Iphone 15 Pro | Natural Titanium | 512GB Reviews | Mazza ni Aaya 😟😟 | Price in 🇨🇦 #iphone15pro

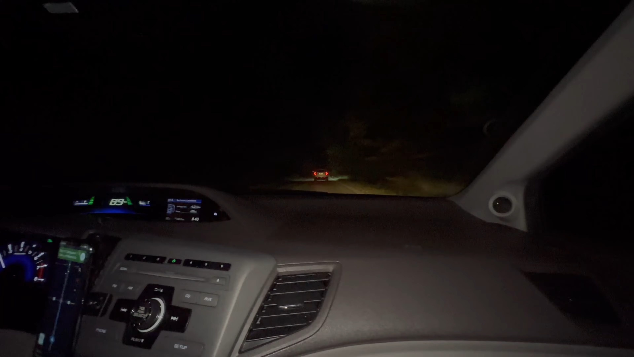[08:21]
और जो घर है उन लोगों ने भी लाइट्स नहीं जो ऑन कर रखी, घर से हम 28 मिनट दूर है, 33 किलोमीटर, जल्दी से घर पहुँचते हैं, कुछ खाने की तैयारी करते हैं और जाएंगे सीधा काम पे। खाने का मैम बाहर का क्या हुआ आपका, कुछ लग नहीं रहा सीन मुझे बाहर का, रीजन भी बता दो फिर, आप आप ही बता दो क्योंकि घर पे आ रहे हैं गणेश जी,